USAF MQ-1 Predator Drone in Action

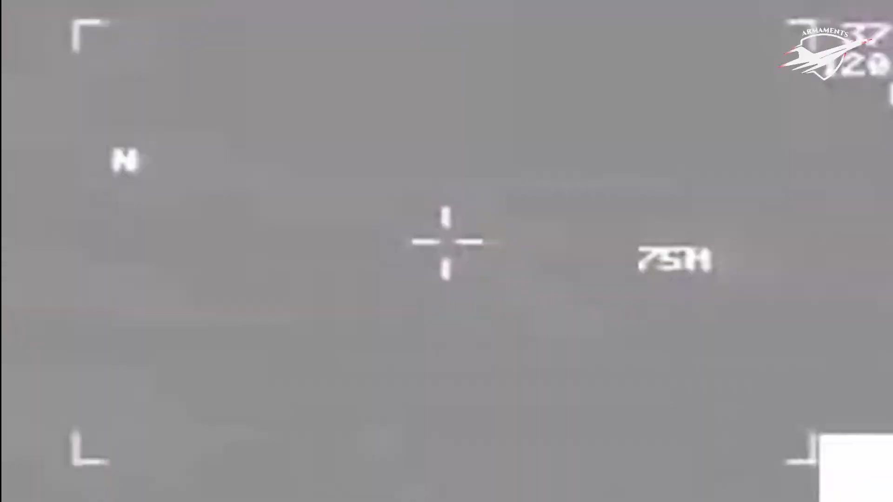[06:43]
a Hellfire missile was successfully launched
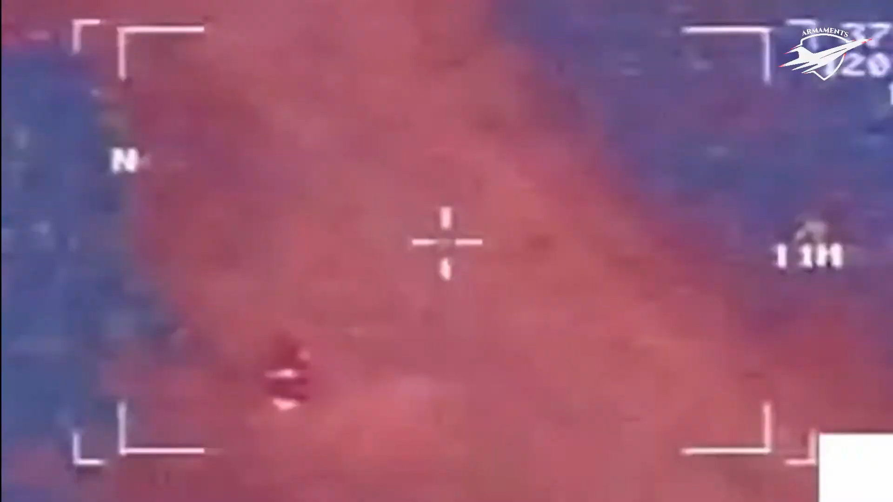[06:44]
a replica of Bin Laden's Afghanistan Tarnak residence.